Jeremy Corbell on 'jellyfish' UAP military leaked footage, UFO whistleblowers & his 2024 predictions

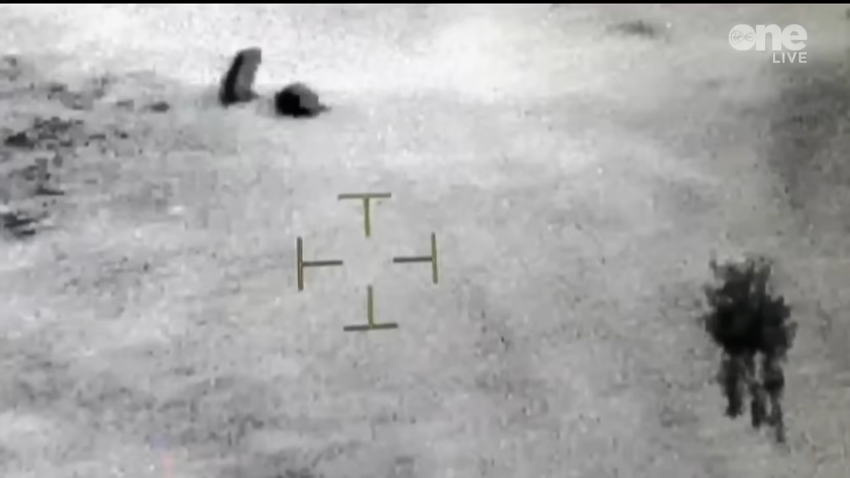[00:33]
So this one is so important because first of all, it's very strange looking.
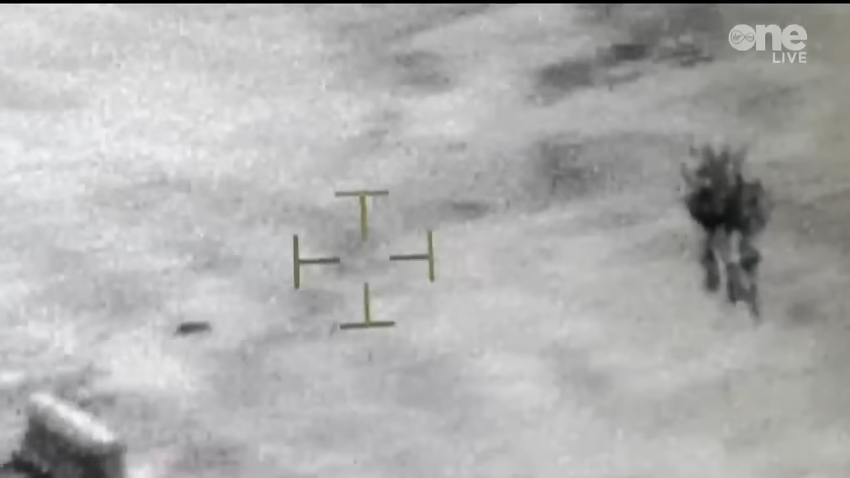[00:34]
They didn't know what to identify it. They call it a UAP.
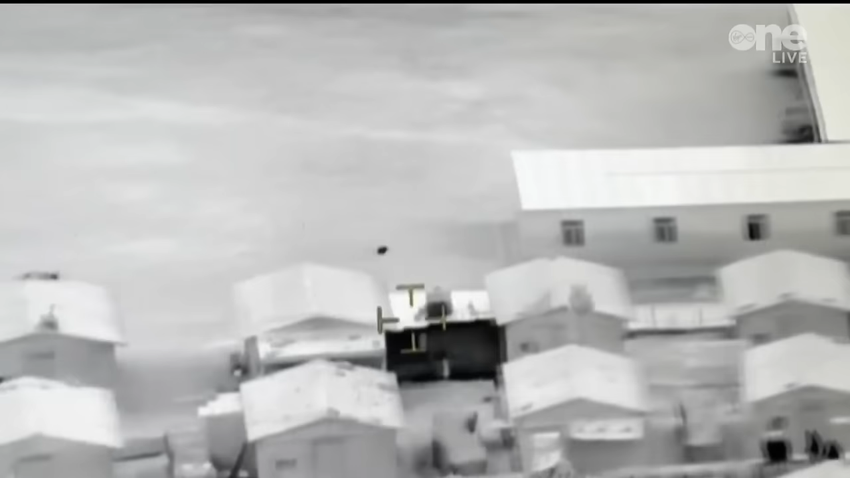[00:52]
It was able to descend into the water for 17 minutes with no inertial effect.
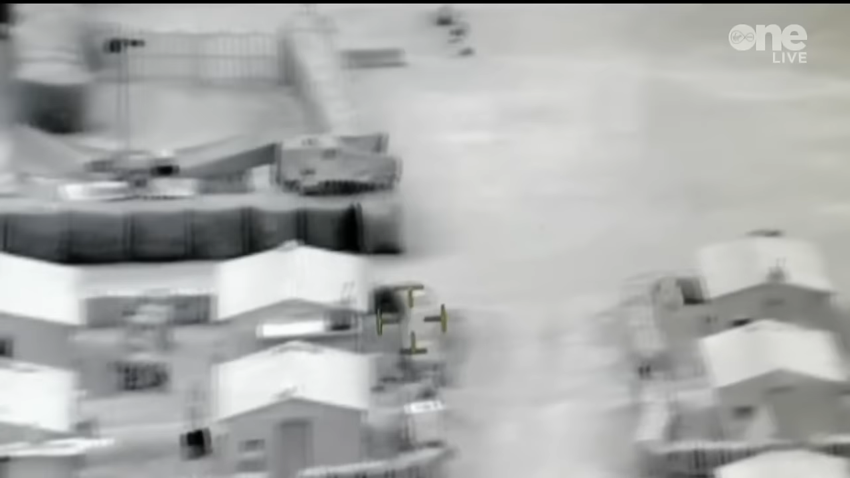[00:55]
This thing came up out of the water and shot off.
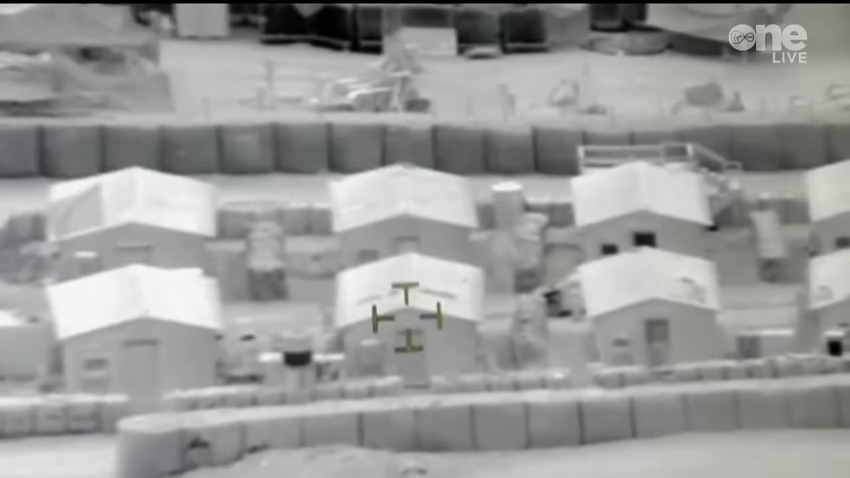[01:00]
We don't have anything that can do that like this. So this is a real head-scratcher.